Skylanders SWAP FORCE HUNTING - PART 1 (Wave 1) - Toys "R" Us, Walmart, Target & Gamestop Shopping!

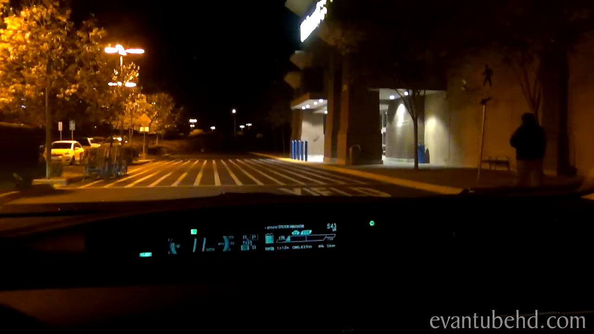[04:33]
All right, I see cars out here, but I don't see any line. Did they let people in already?